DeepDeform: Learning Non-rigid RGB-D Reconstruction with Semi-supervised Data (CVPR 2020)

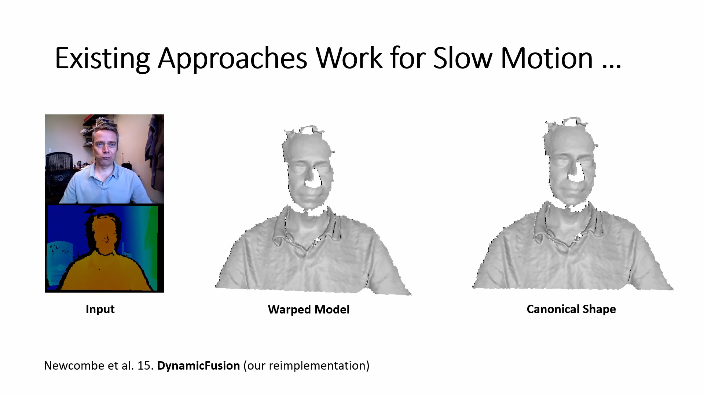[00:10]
One of the most prominent non-rigid reconstruction techniques is dynamic fusion. Dynamic fusion takes as input an RGBD video and reconstructs this 3D shape while also tracking the object motion. For each new RGBD frame, the canonical shape is aligned to the current depth frame using model-to-frame ICP. Afterwards, the model is updated based on the current depth measurements.
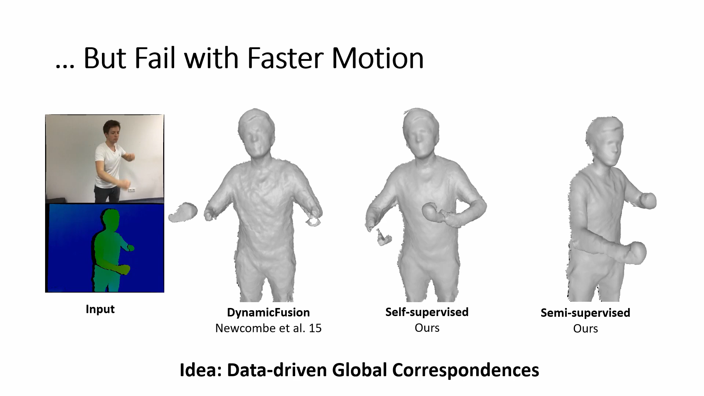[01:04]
However, this is insufficient for generating training samples of fast motion and challenging deformations for which we need supervised annotations.
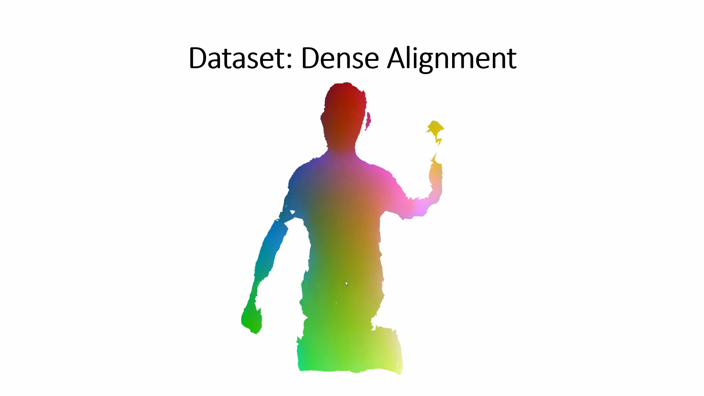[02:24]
The final result is a source object mesh that is densely aligned to fit the target frame.
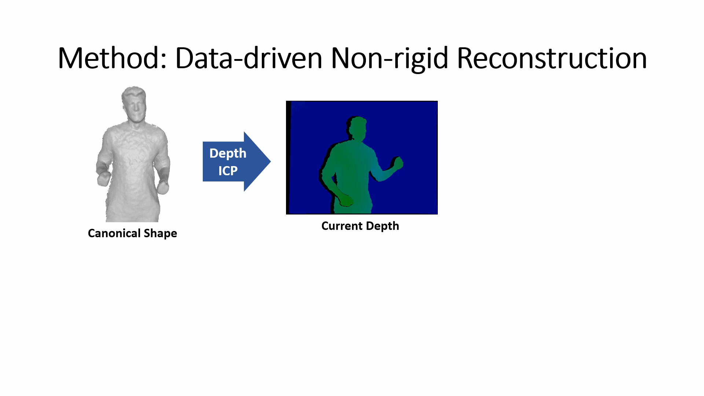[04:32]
Our non-rigid reconstruction framework follows the dynamic fusion pipeline and employs depth ICP constraints to align the canonical shape to the current depth map. In addition to the depth constraints, heatmap correspondences are also employed for every deformation node.
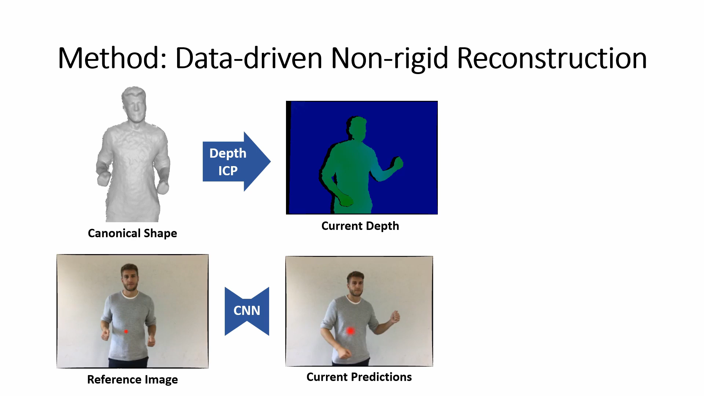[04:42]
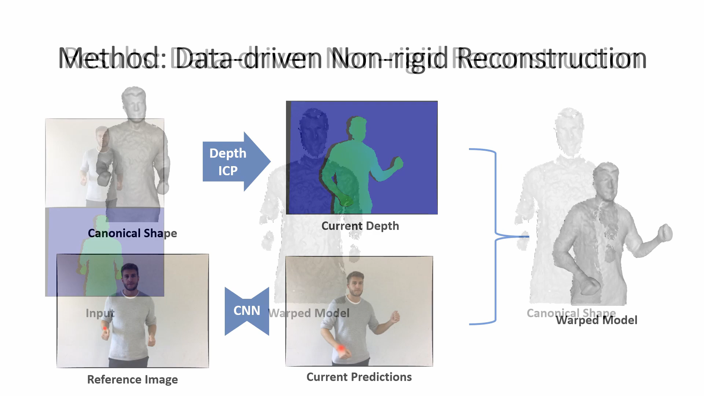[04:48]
We show some qualitative reconstruction results using our data-driven non-rigid reconstruction approach. The model tracking is visualized in the middle, while the canonical shape is shown on the right.
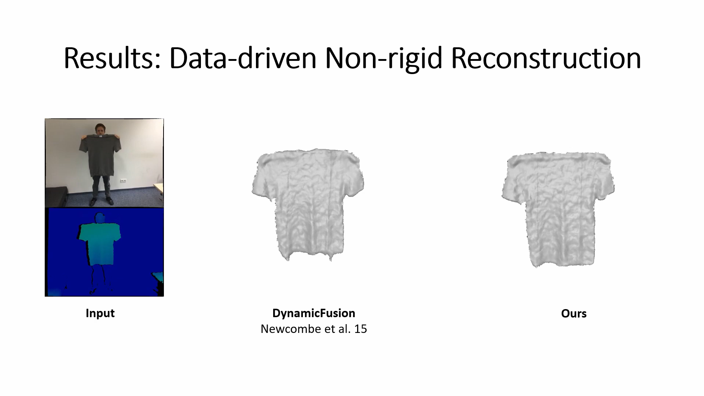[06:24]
Our approach is more robust to fast motions and obtains higher quality reconstruction results.
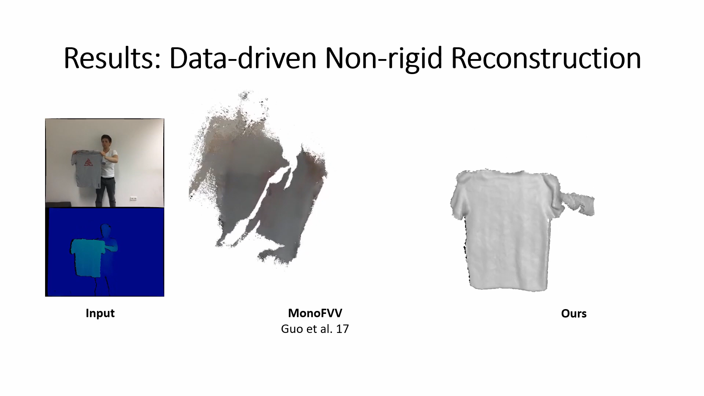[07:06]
Our approach is more robust and obtains higher quality.